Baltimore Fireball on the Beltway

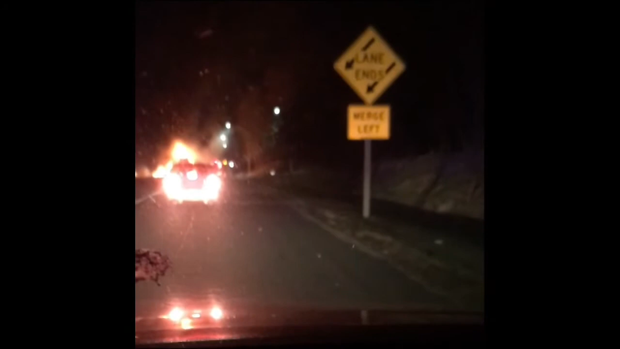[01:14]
I was right next to that guy. He went right into that tanker, and it just went. It just went up. Yeah, man. Jesus. That was. And that guy popped out of that cab, and he was shaking like crazy. He thought he was dead. Cause that fire, like that fire came in pretty quickly. Oh my God! Yeah, I bet. That was nuts. Fully engulfed. Oh yeah. He was okay. He walked away, but he was shaking up like he was pretty bad. Yeah.